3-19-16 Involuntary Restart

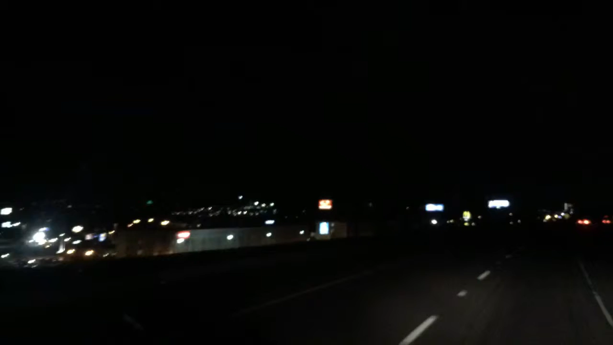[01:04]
Wilkes-Barre is lit up nice and pretty at 3 a.m. We're at 10 miles from our delivery. We're in Pittston in Luzerne County, which, if I remember correctly, I went camping at it at least once as a Boy Scout. That was not fun.